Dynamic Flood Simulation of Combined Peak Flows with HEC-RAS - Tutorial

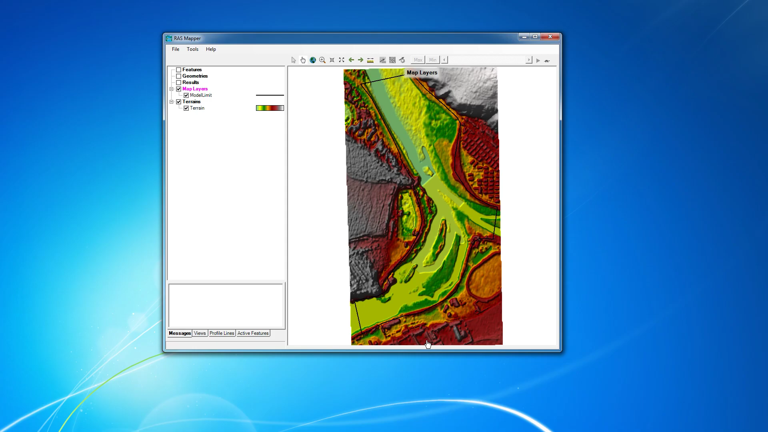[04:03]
doesn't seem so pretty so i so i come here and i change the color here
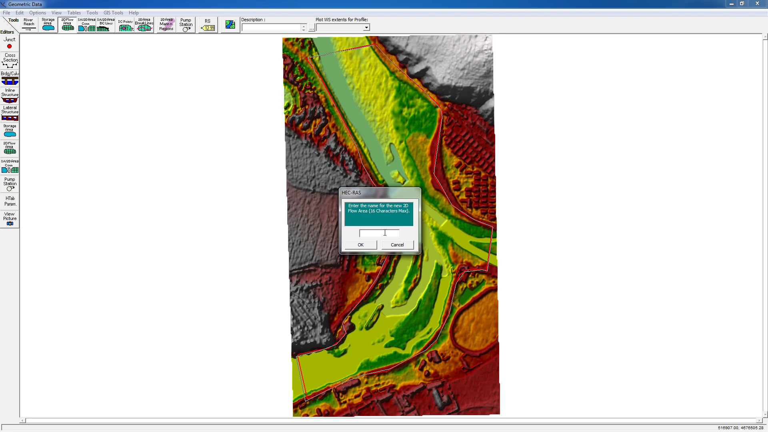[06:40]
okay here okay slowly i say that this will be flat area and then say okay that's it okay then we are going to set two boundary conditions the first one the tradition will be here our and then this will be outlet our out like and then here we have a small river
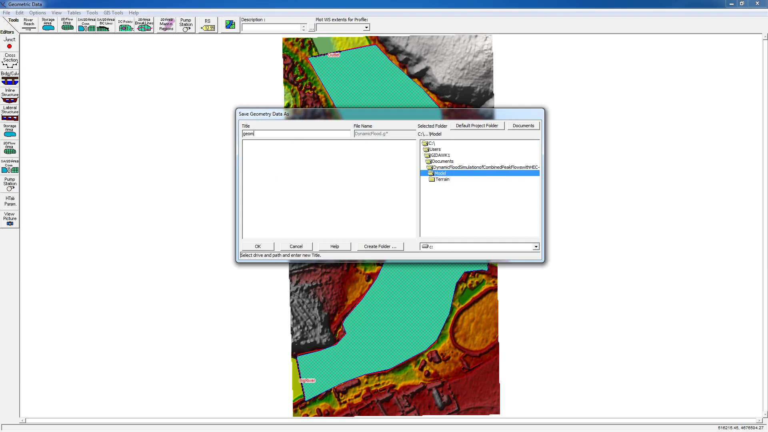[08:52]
area okay that's it we save our geometry and it will be germ okay and then we close it okay so we have already video then we
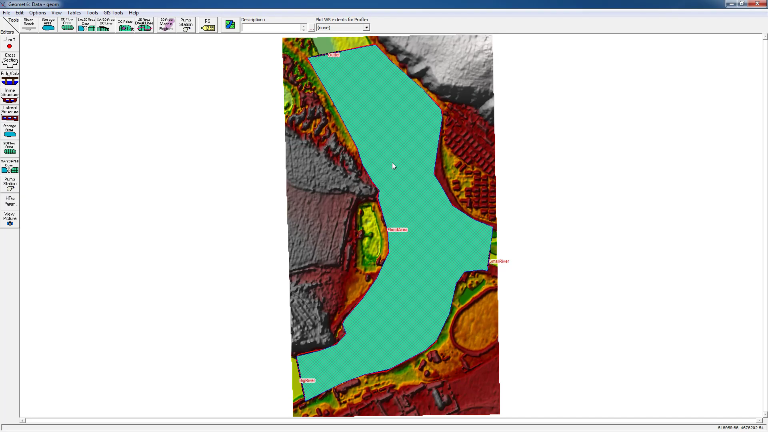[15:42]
let me see what why hi so but i have done it okay so i
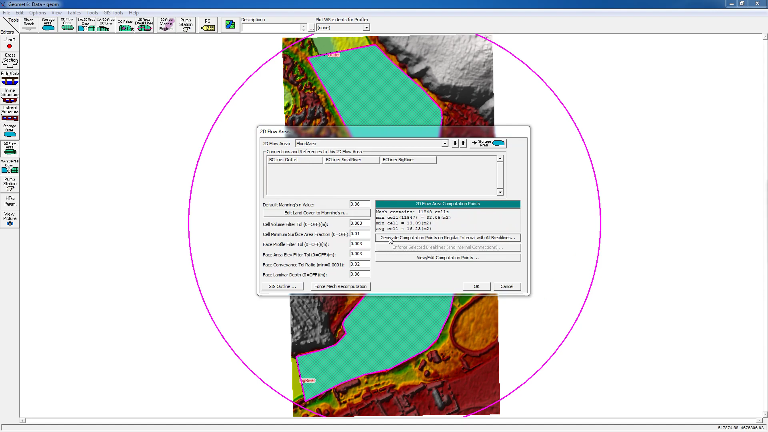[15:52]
as well generate again the competition plan and then i force the image computation
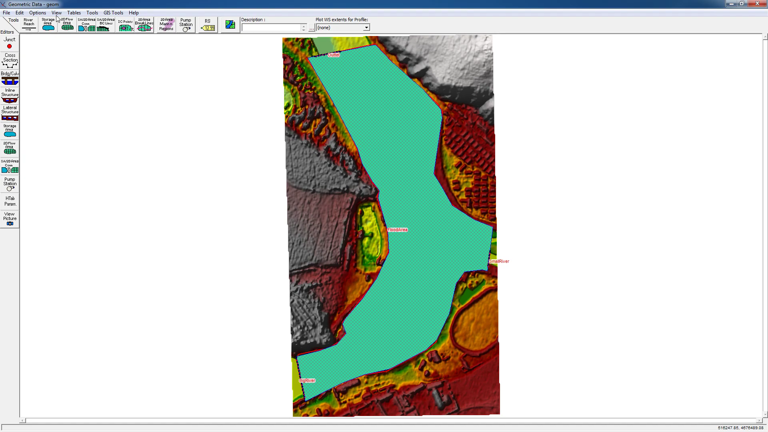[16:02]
say okay i save it i i save my project and then i run the anesthetic flow analysis
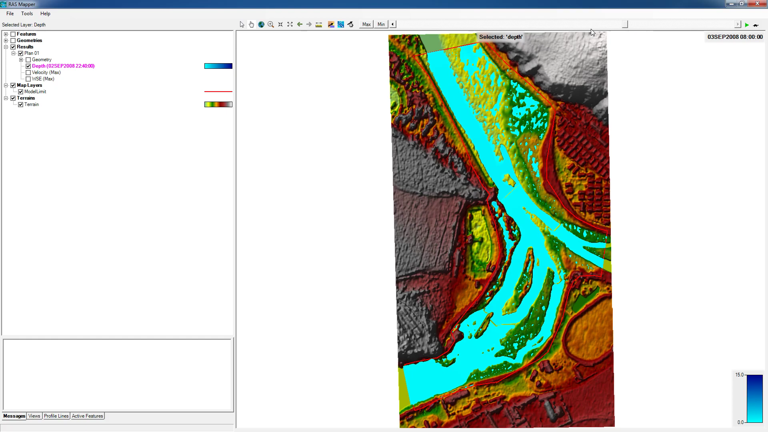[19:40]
again first come the inundation from this river yeah no sorry sorry what time is the inundation from the first river is that let's see if it's 17 hours so at 17 hours okay this is in the inundation from the river yeah from the river one okay so it's already